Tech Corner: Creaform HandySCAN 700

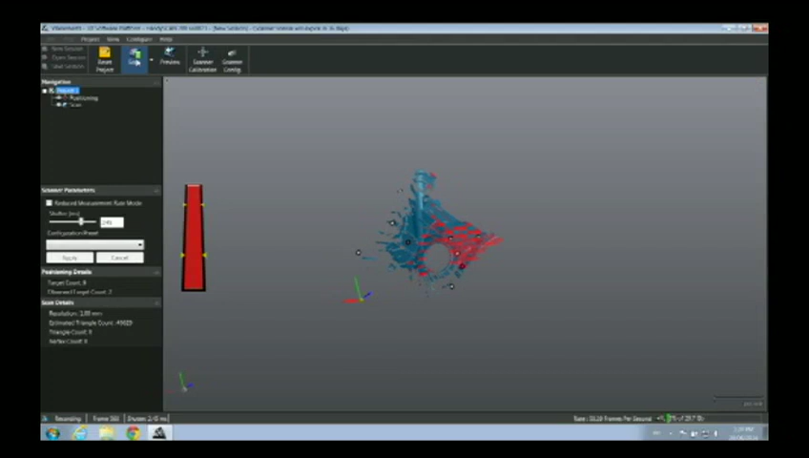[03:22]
Now if we go to our screen share, you can see here I am collecting my data.
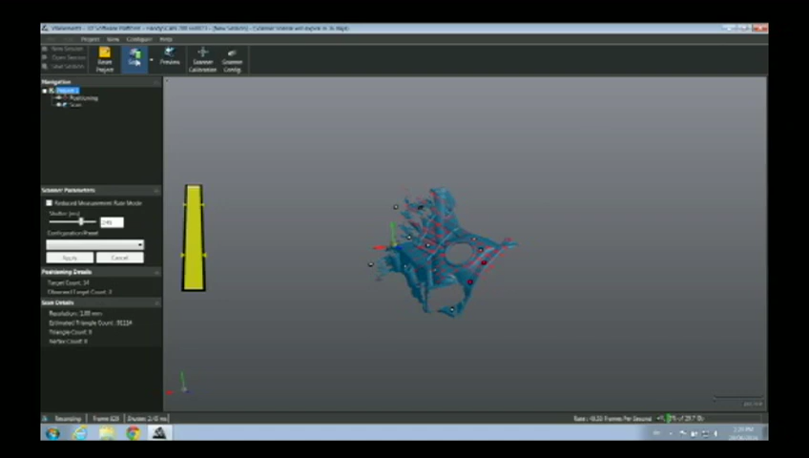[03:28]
And you can see I'm just kind of moving this around, collecting the data. And I can keep going like this. But it's actually easier. I just want to show you that I can do this. It's actually easier if I go ahead and now set this down on the
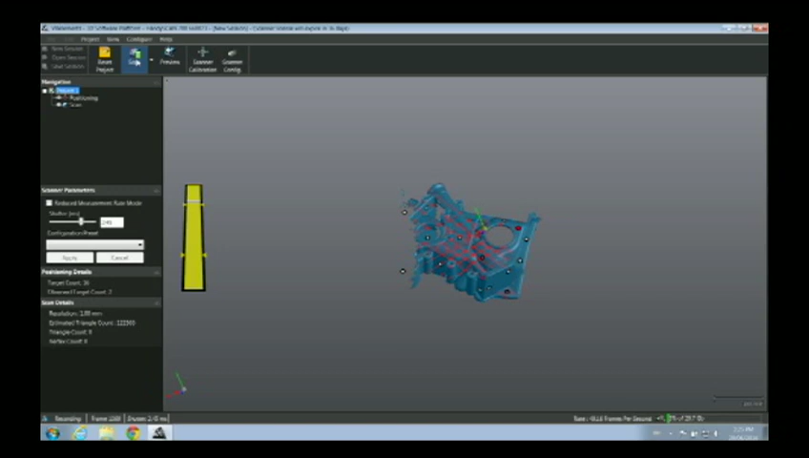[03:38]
set this down on the table and the rotary table and do it that way. But as you can see, I was just moving that around and doing it that way.
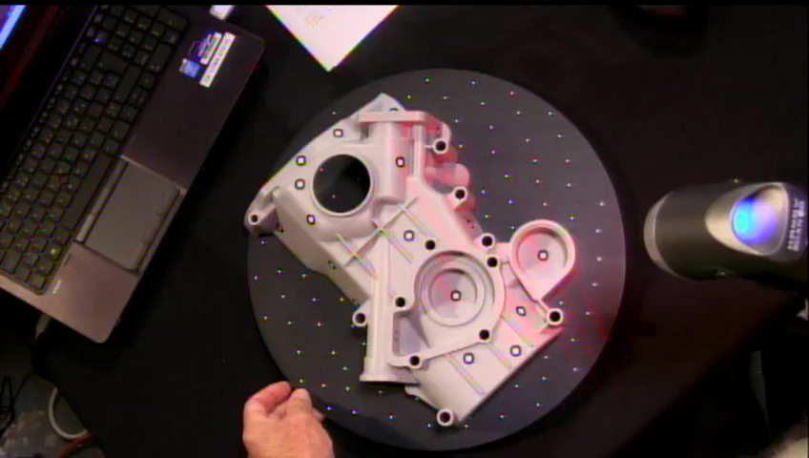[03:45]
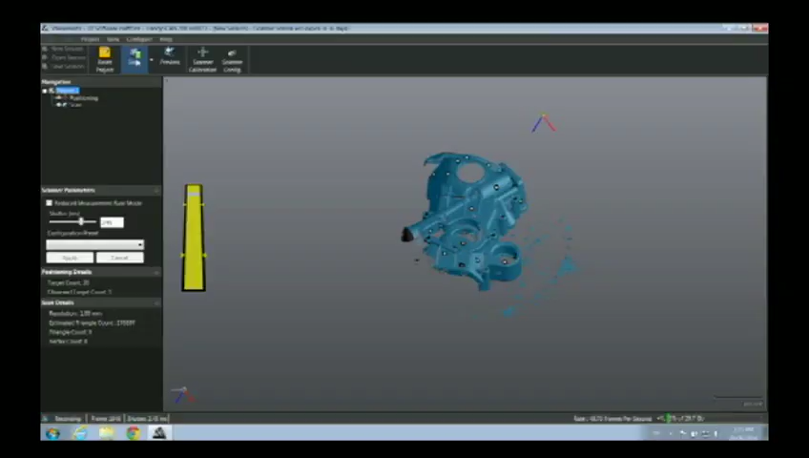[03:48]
Now, notice off to the left-hand side, if we go back to the screen share, you see a little color bar.
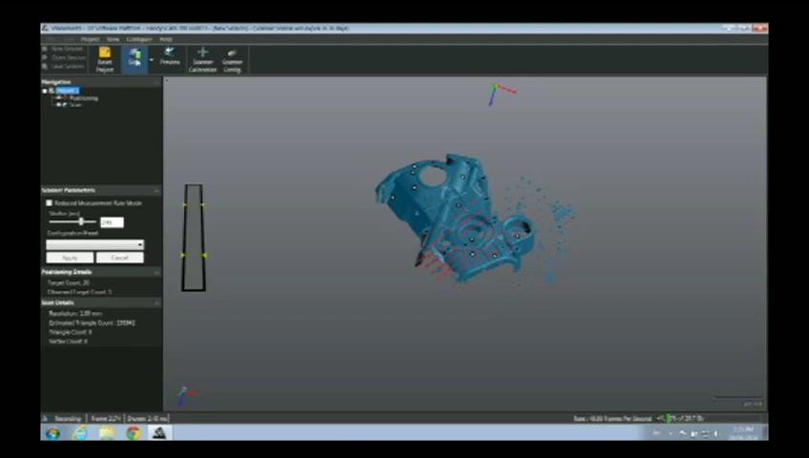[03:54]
All that's telling me, that's a visual indication that I am at the right offset distance on the object.
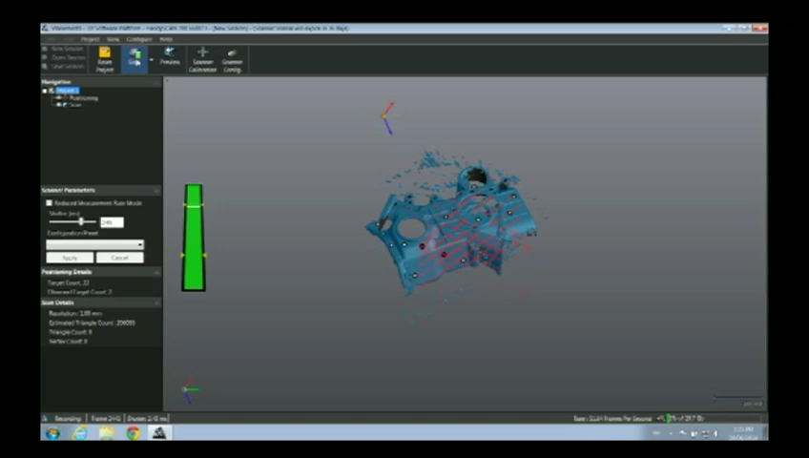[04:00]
If it's in the green, I'm in the right. If I'm too close, it turns red.
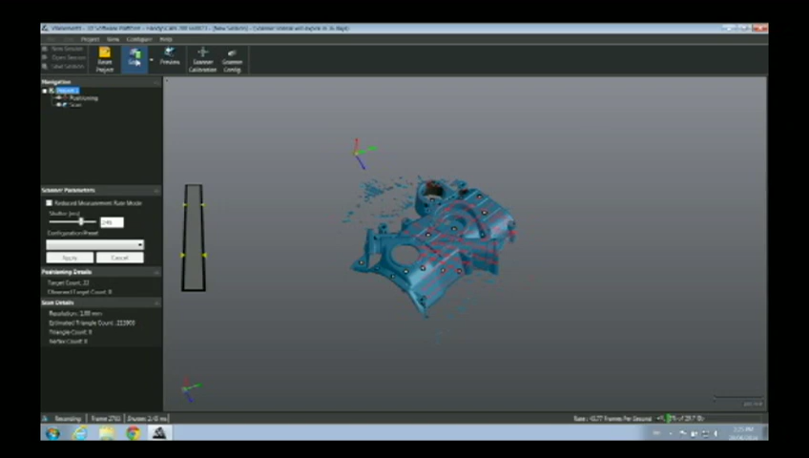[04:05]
If I'm too far away, it turns blue. So I want to stay kind of in this green area as I continue to scan.
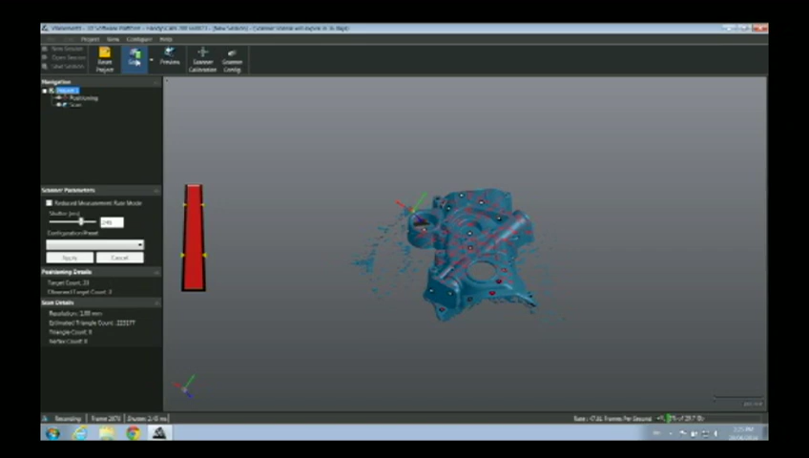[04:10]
And also, this visual indication, if we can go to the gauge cam here really quick,
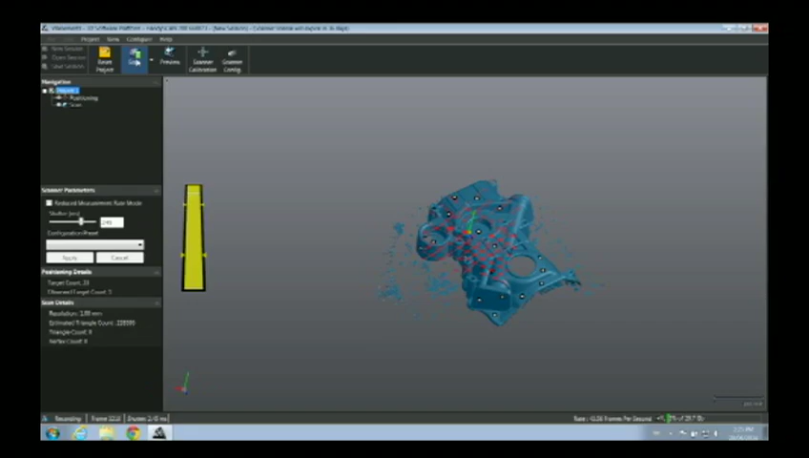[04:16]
the visual indication is also here on the back.
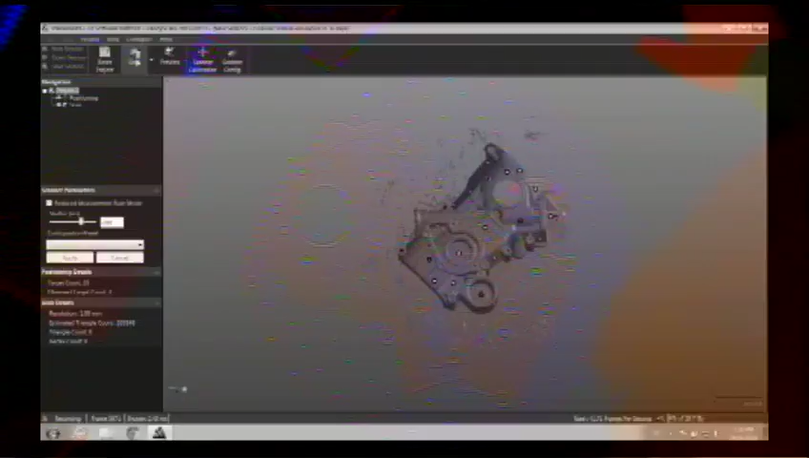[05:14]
So I'm going to take a quick look at this and see if I scanned everything.
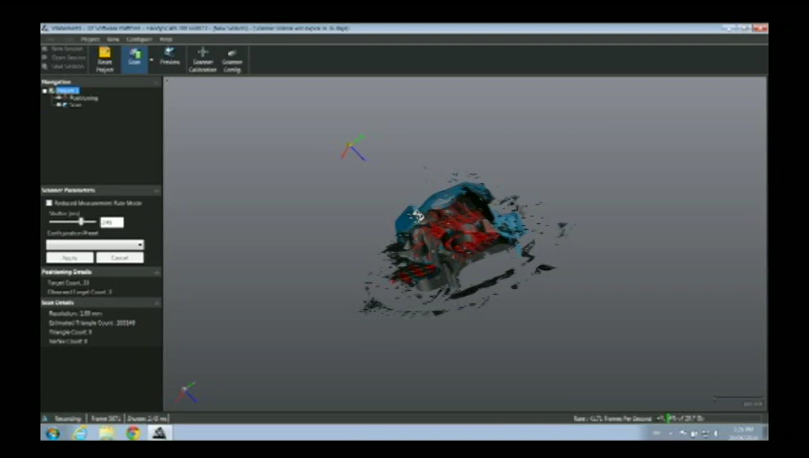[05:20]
Well, it looks like I missed some areas. Yeah, look at that. I kind of missed this whole area back here.
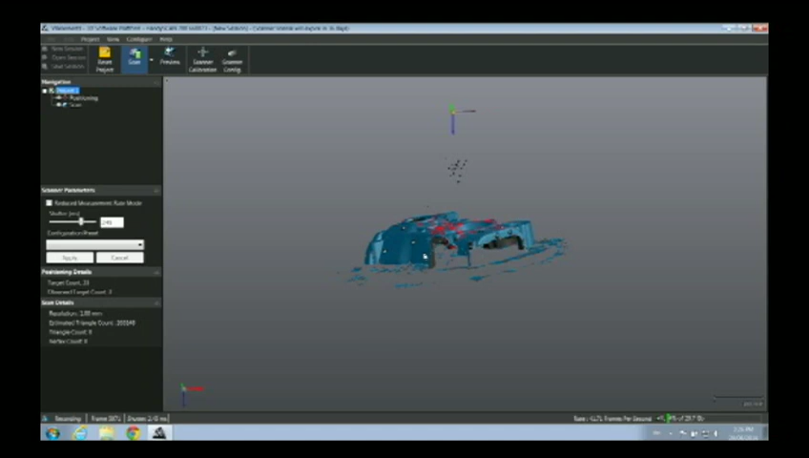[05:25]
So, now if I was collecting point cloud data, I would have to start a scan again, then align those point clouds.
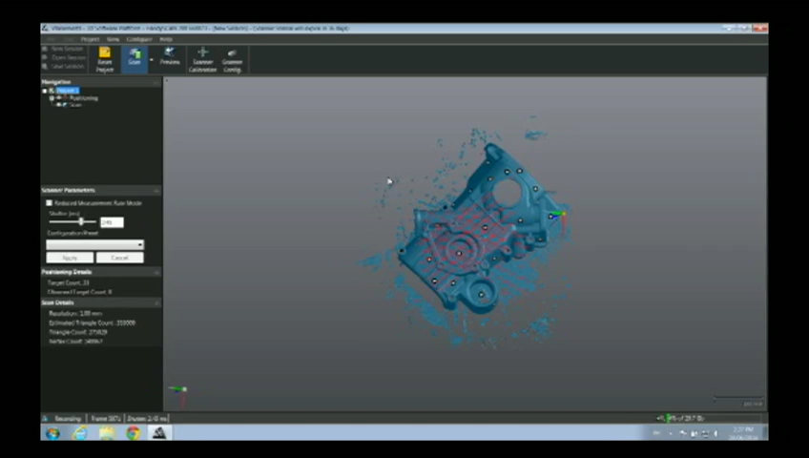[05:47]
and I'll just go back and pick up those points that I missed. So now I can just come over here, and I can scan that area where I missed before.
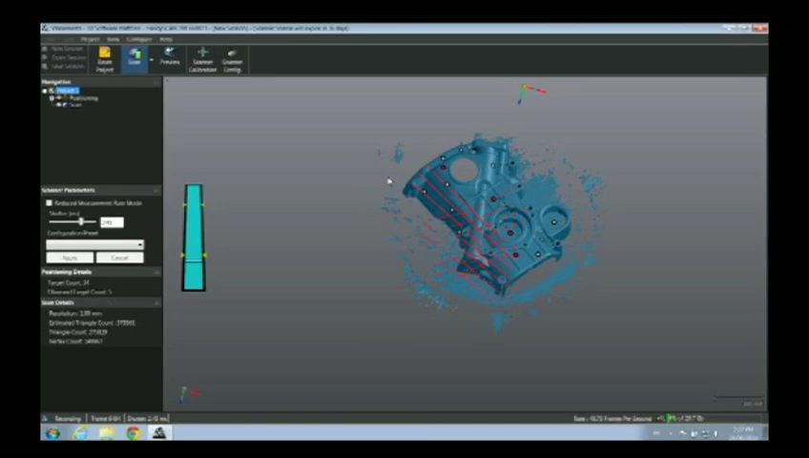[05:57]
And what's happening is the HandyScan and the software are recognizing what the HandyScan is currently seeing versus what's already stored,
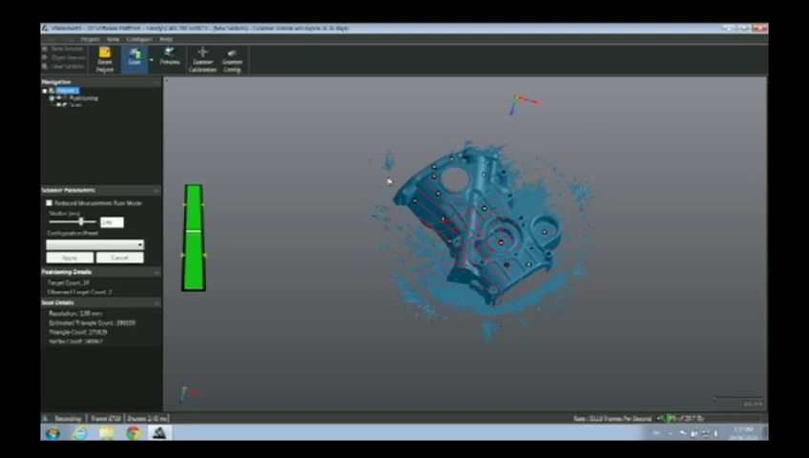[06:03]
doing that alignment on the fly, and no alignment is required.
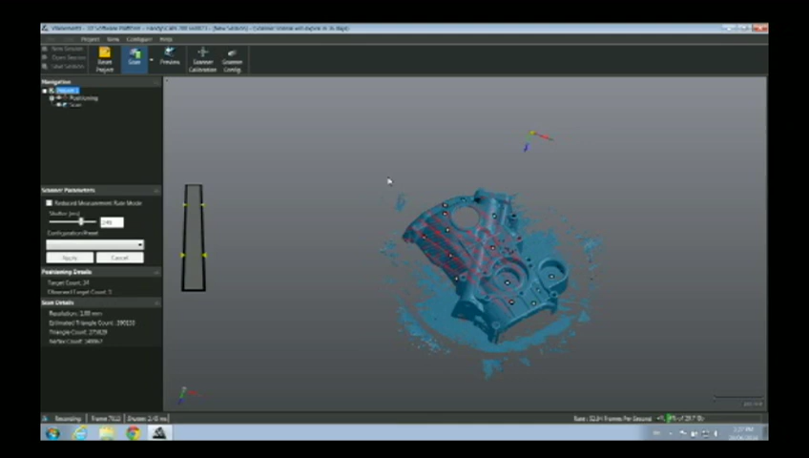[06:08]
It just simply goes back and starts scanning where you left off, and that's all there is to it.
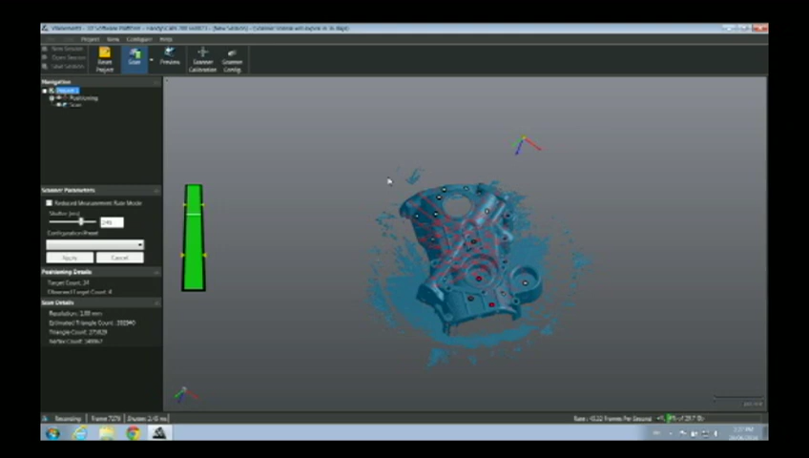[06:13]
We'll go ahead and stop. We'll assume I've scanned everything. I'm going to stop my scan. Now what it's going to do, we're actually done. I could export this right now and be done with it. But maybe I want to do a little bit of cleanup.
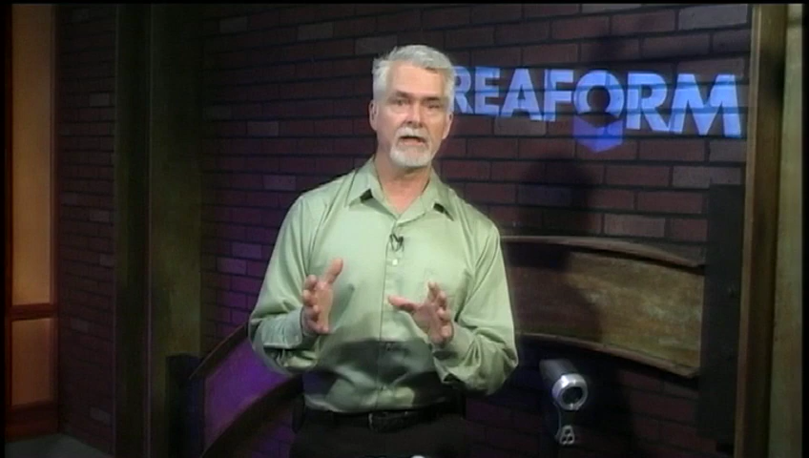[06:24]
I don't want to pass this scan on to somebody else when there's maybe outliers sitting on there. So I want to do a little cleanup. There's some really good automated tools in VX Elements, the software, as well as some manual editing tools. We're going to take a look at a couple of the automated ones.
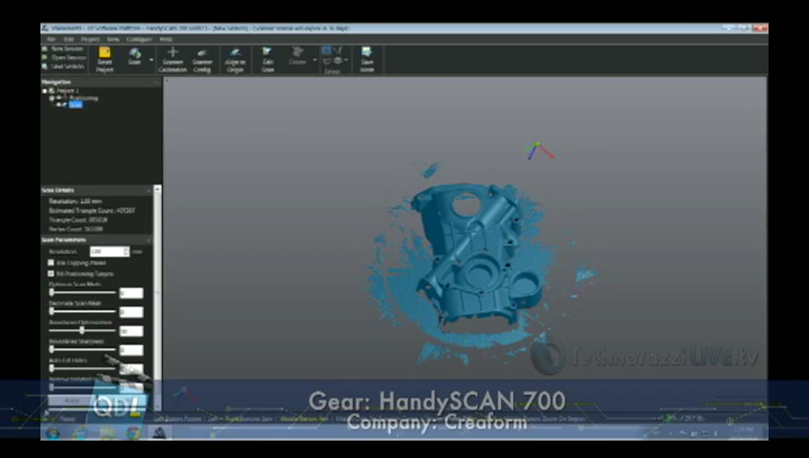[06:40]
First of all, I've got a slider, Remove Isolated Patches. This takes out areas that are discontinuous from the main body of the scan. So if you notice, if I turn the filter off, you'll see some stuff shows up there.
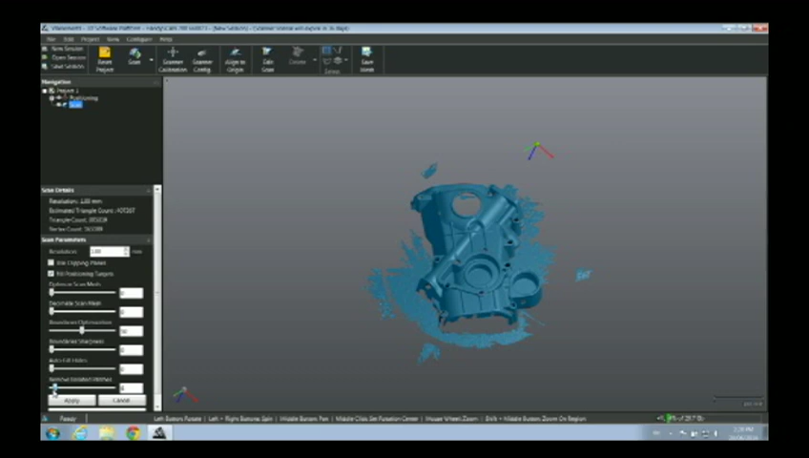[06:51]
As I start to move this over, it gets rid of some more. I also want to get rid of the turntable that's on there, so I am going to use clipping panes.
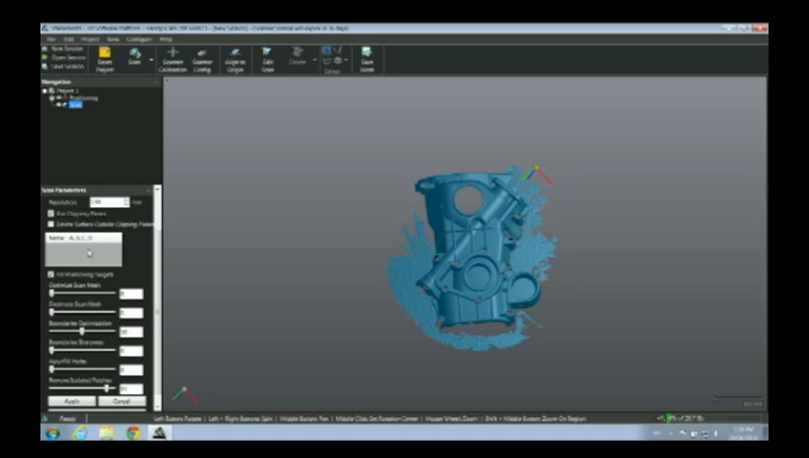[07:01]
I am going to add actually that plane simply by selecting three points. If I do this right, selecting three points on the plane. There we go.